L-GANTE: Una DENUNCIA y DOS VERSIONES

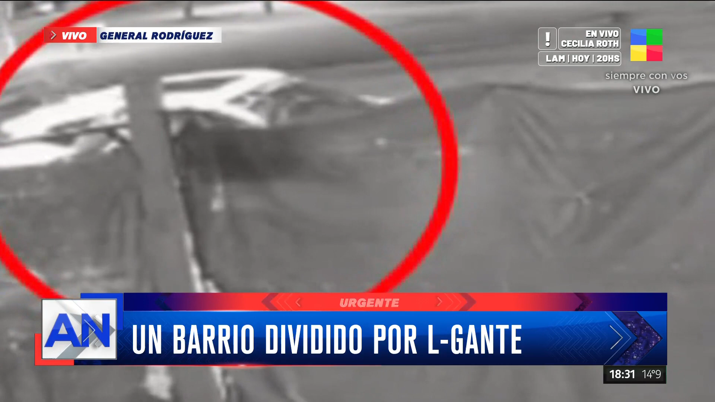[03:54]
y lo hace subir aparentemente en el asiento trasero del acompañante, o sea, sube en este lugar.